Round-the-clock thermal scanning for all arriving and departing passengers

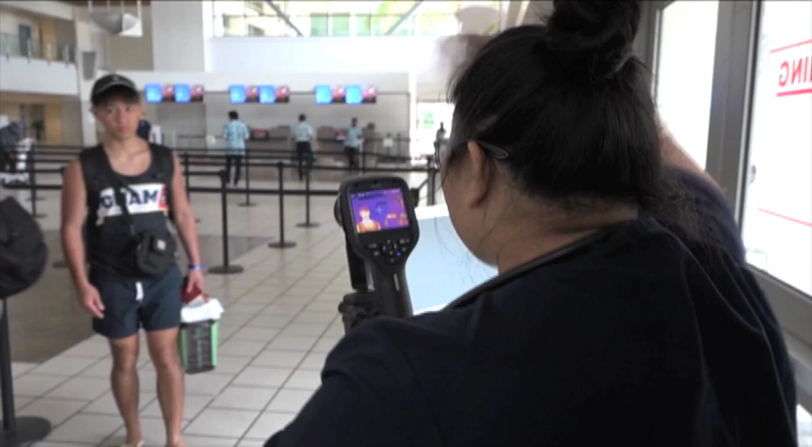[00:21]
To be clear, says Airport Deputy Executive Manager John Kenata, the scanners do not detect the coronavirus.
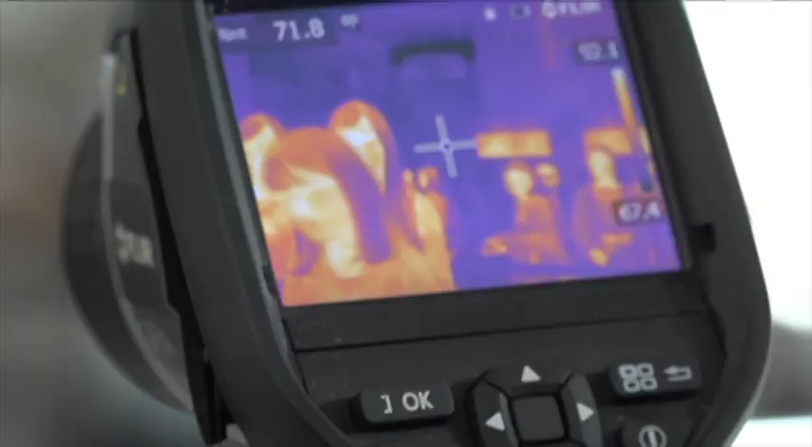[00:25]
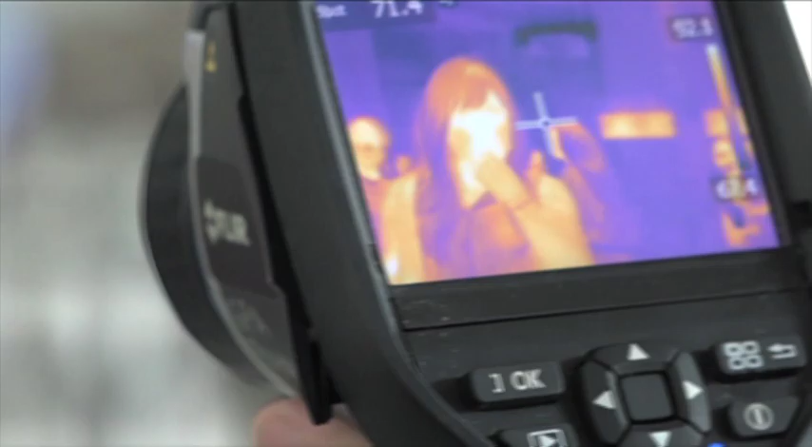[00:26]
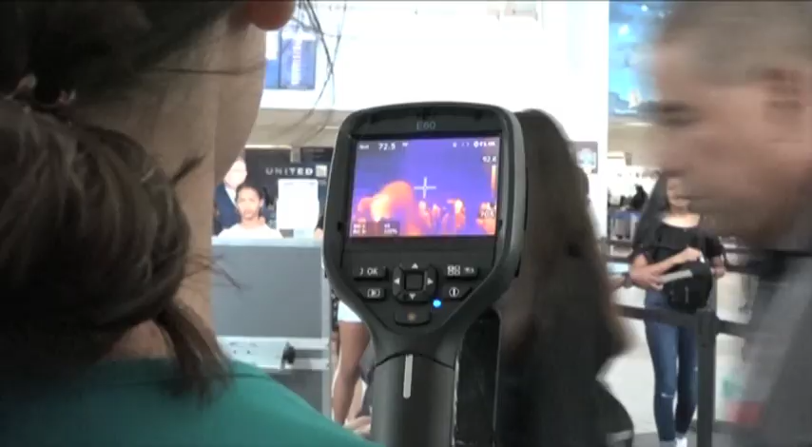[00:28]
They are there to detect individual temperatures.